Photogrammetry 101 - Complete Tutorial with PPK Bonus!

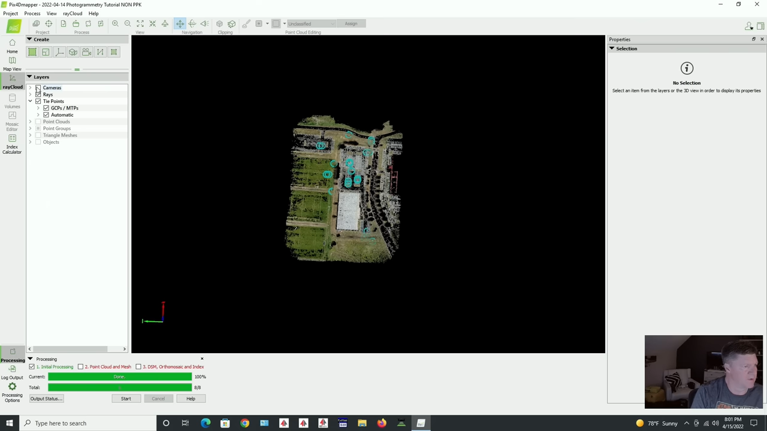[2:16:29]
And so really what I want to do is the first thing we want to do, you can just already tell about accuracy by,
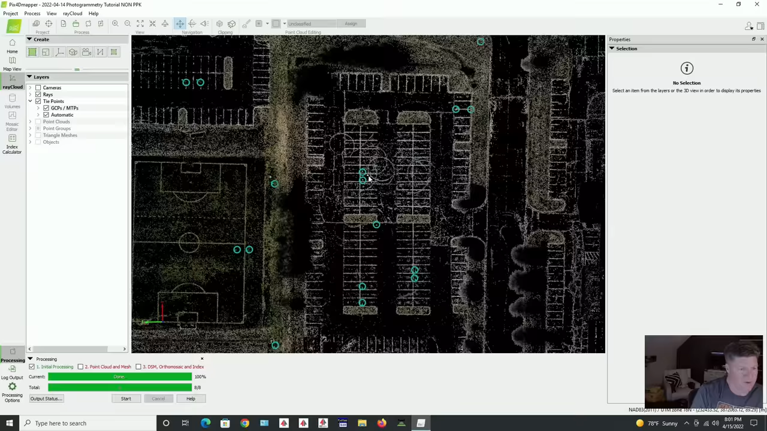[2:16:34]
so remember last time, this is where we should be right there.
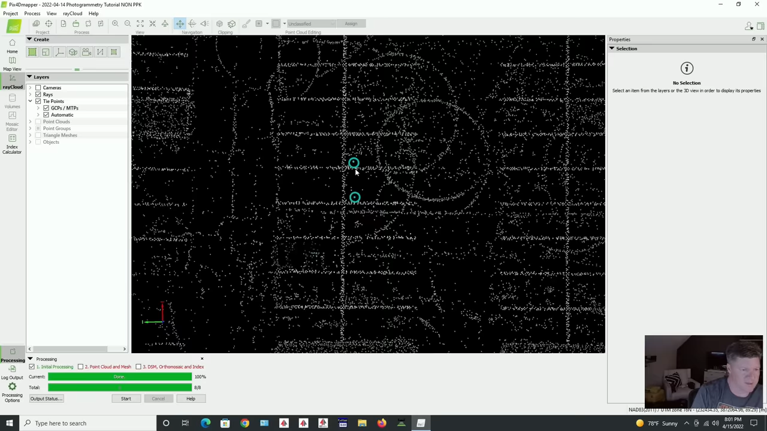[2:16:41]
So let's go ahead and let's zoom on in. All right. So you can see that we have a good bit of of distance there. So from here to there, where when we had the PPK, they were just already where they belong.
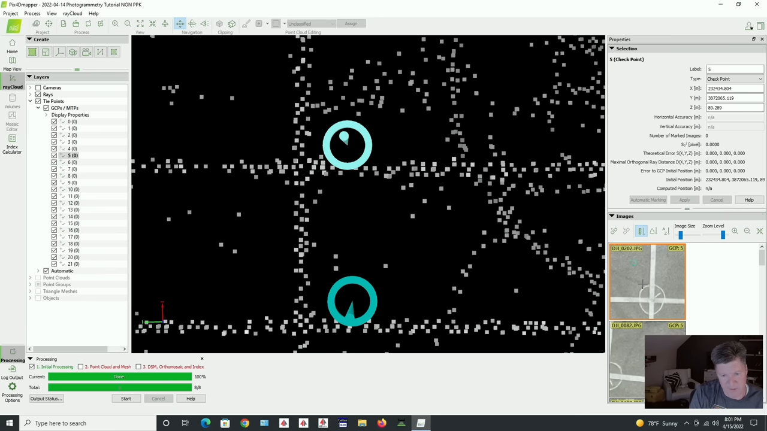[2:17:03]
So we're every bit of a couple feet off. And so let's go ahead and look at a few others. So here was a target. Wow, that one's going to be way off. Okay, so this is a 2 foot target, 2 foot cross, actually more than 2 feet.
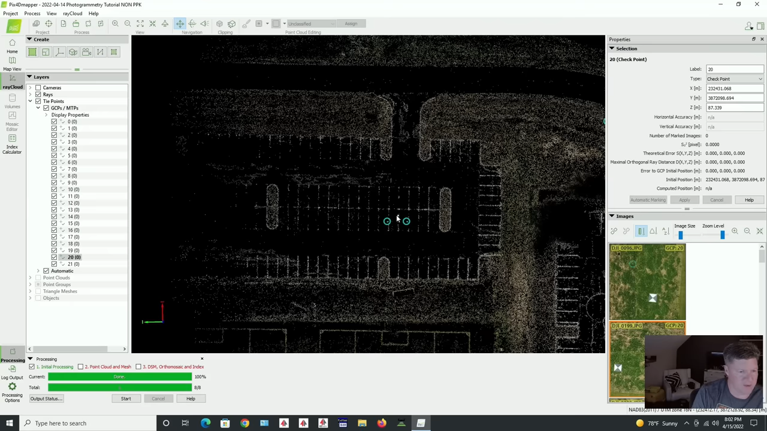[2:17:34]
This one right here, way off. And so it's going to be the same. Look at there. So drastically off. And let's go ahead and go over to the parking lot. Now these are supposed to be up on this line right there. Okay. And they're down here. They're supposed to be up there.
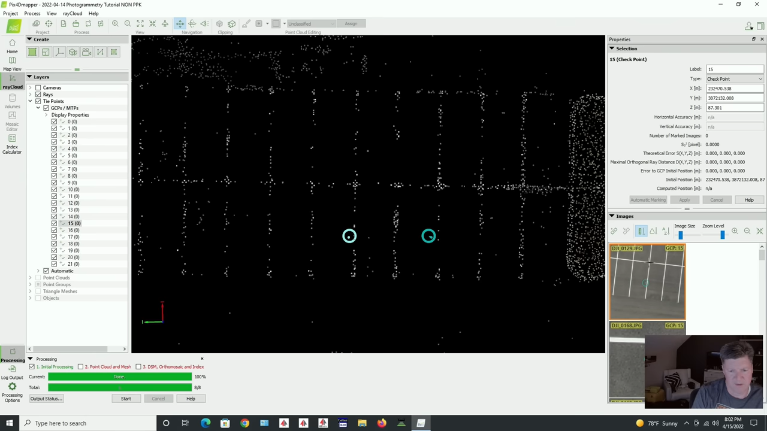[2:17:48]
So these were going across the very center. And man, that's terrible. Okay. So that's bad. Now let's go to let's go up here to the front.
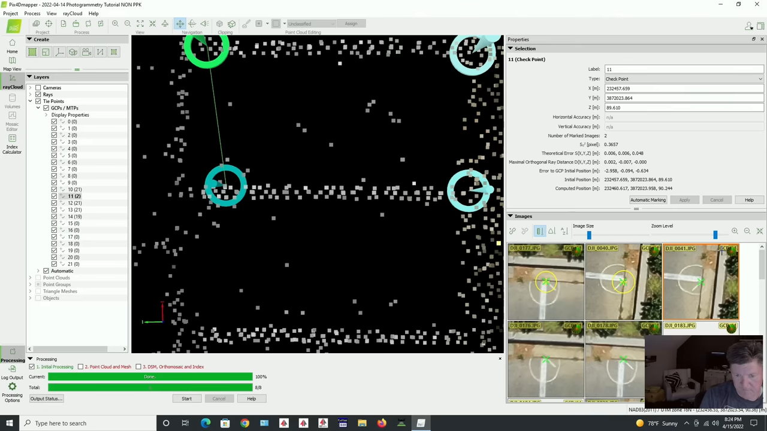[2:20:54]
So I actually set it right on that crack at the end of the line.
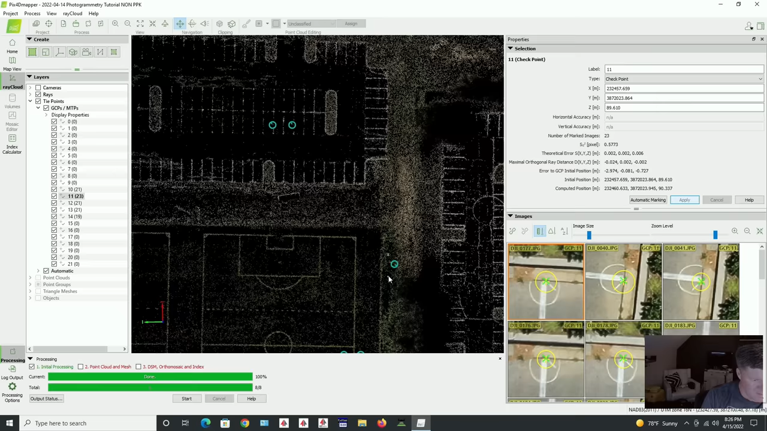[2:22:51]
All right, here's a target on this one. See, I love these little black and white targets. Man, you can hone in on them. Now, I will tell you this.
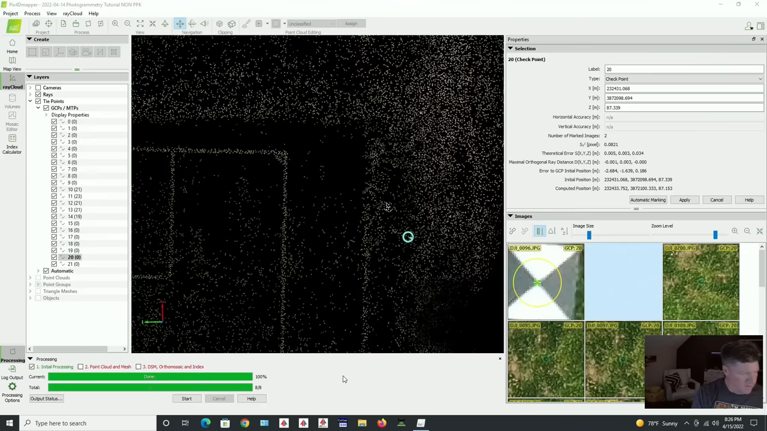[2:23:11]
When you've got them, if you haven't centered,
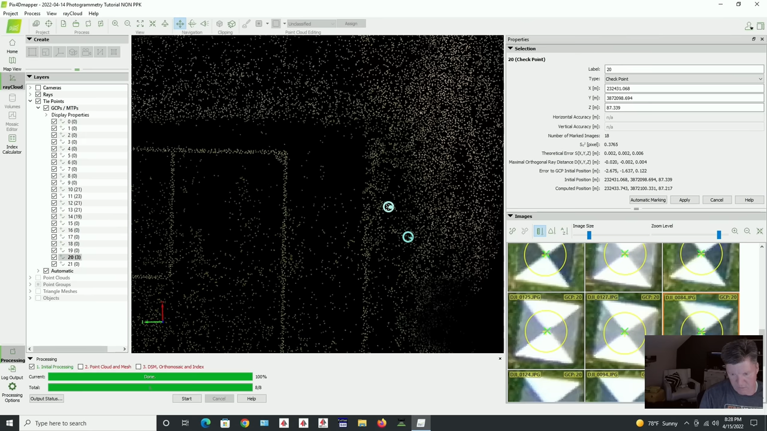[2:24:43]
you're going to start to see a lot of error creeping in, especially when it's off as much as it is right here. Now, we've got a lot of error in XY.
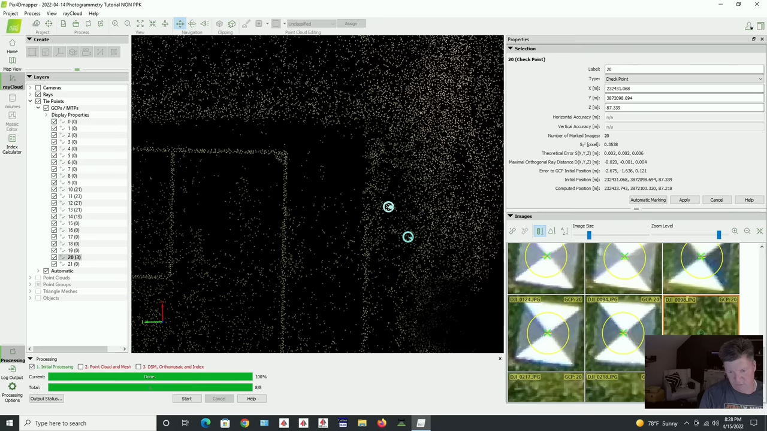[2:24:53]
Well, it's going to also be interesting to see, well, how much error is there in the Z value?
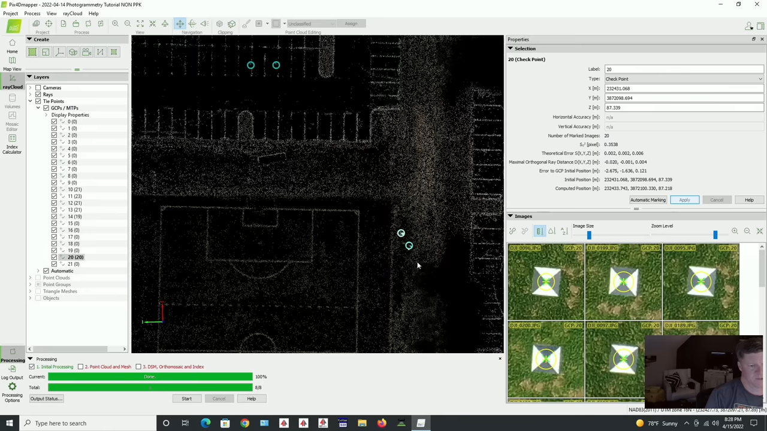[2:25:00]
So that's probably, there's going to probably be a lot
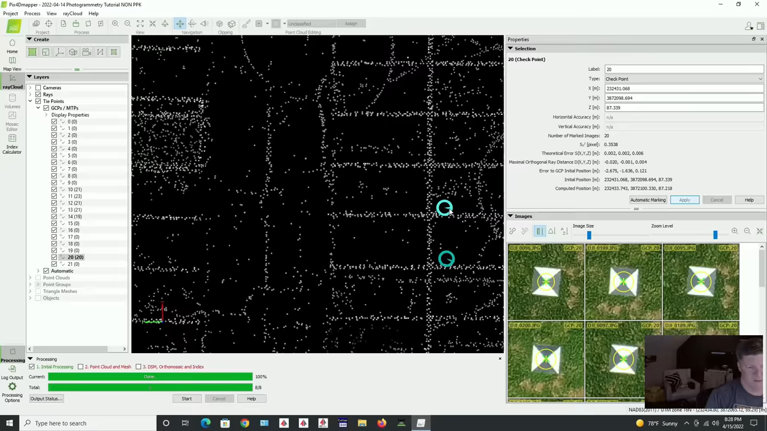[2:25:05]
in the elevation as well. So we got this much in. All right, hold on.
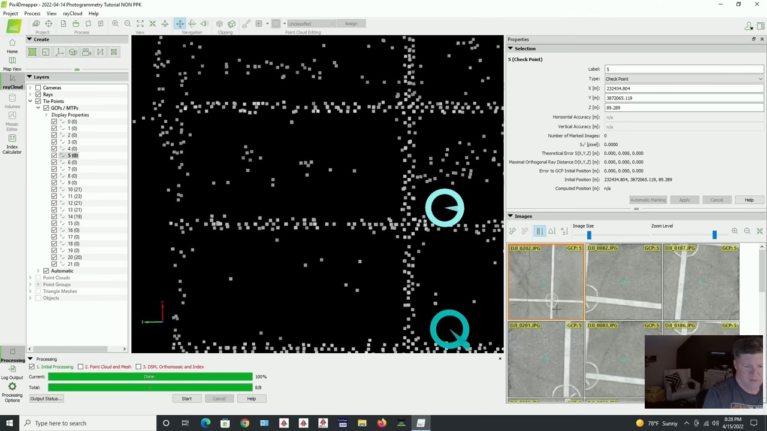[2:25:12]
All right, so on the quality report that's been generated, I'm going to scroll down.
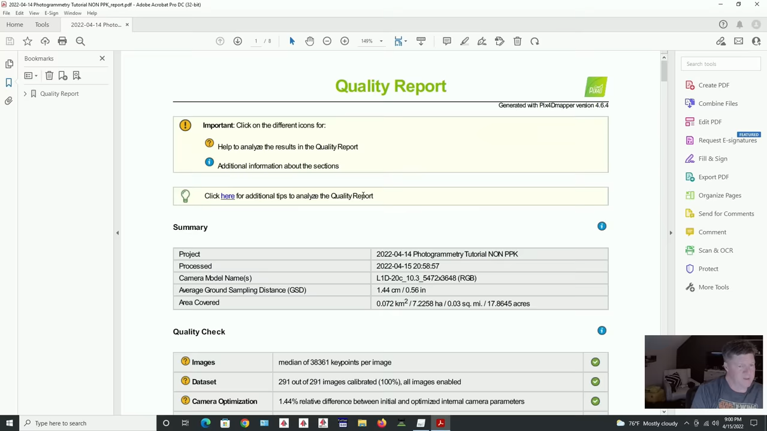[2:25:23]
So our, oddly enough,
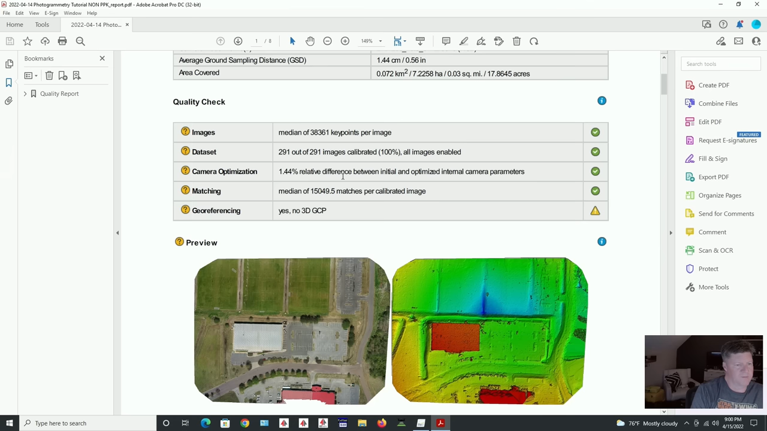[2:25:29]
when I re-optimized, their relative difference reduced.